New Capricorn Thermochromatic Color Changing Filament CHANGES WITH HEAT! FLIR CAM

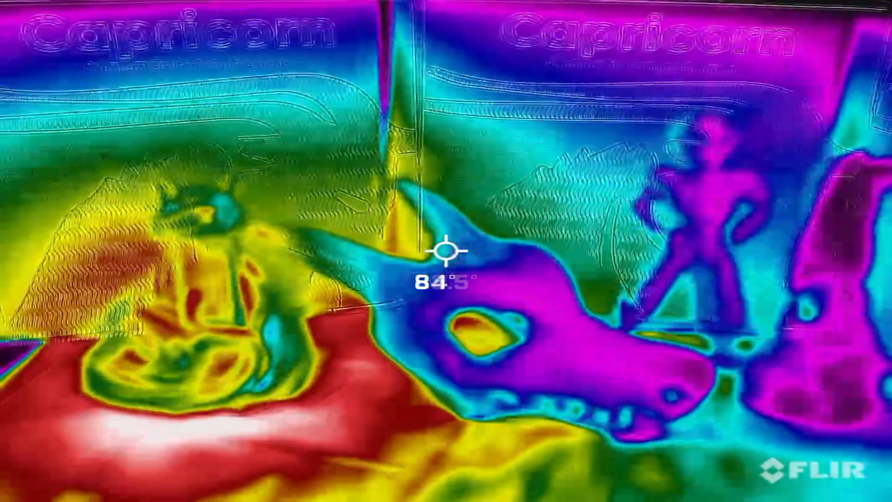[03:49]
not use it to show this filament temperature change in real time the models start turning yellow and making their transition
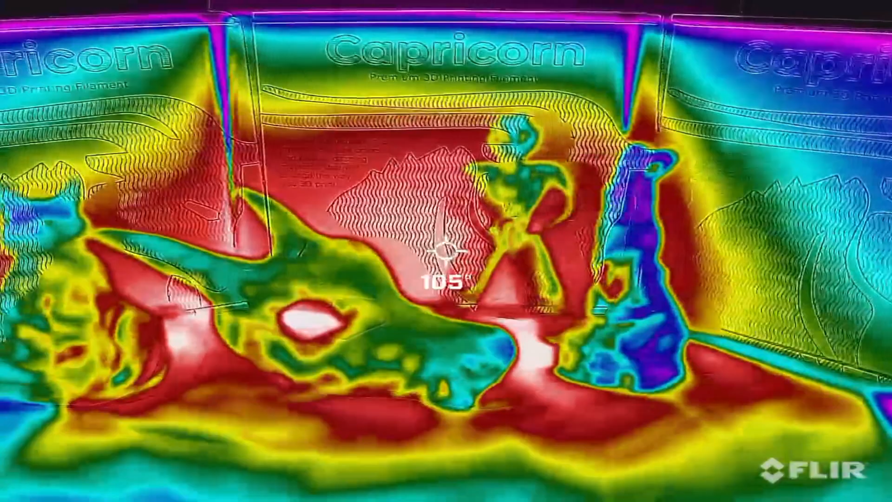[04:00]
somewhere around the hundred degree mark and at one point we were up to 105 by then the models were already starting to turn super nice